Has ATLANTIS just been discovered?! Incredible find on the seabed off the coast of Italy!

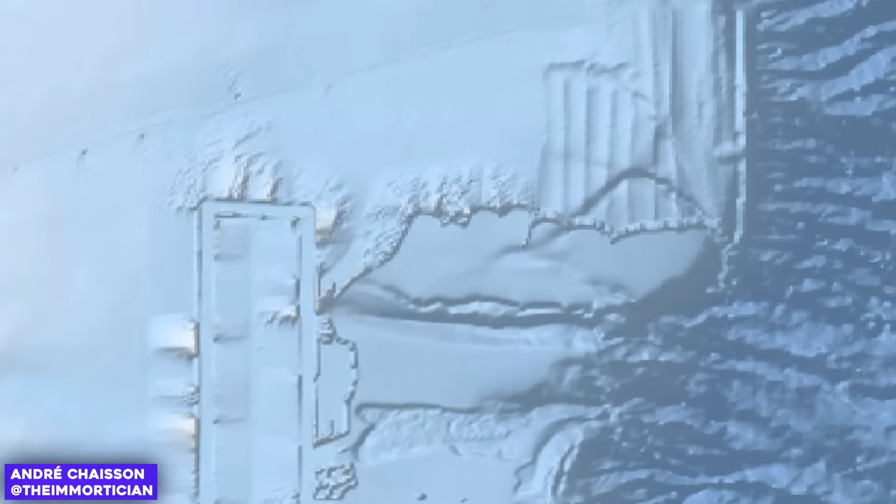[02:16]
And indeed, looking at the maps he analyzed, one could think that structures, a harbor, rectangular buildings,